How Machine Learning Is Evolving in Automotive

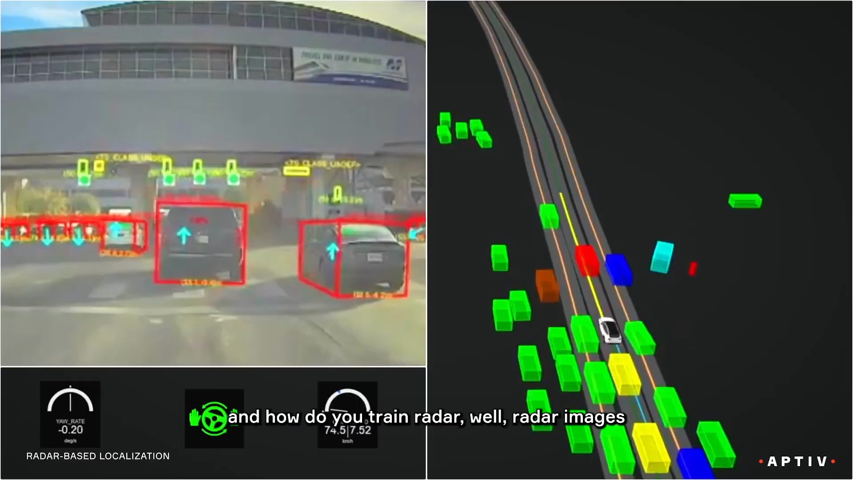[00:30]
well, radar images aren't like a cat or a dog.
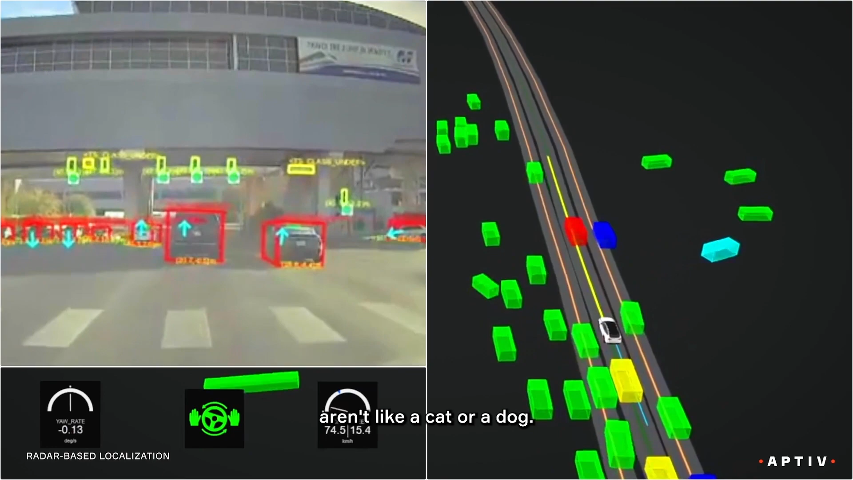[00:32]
They're a little bit more complex than that.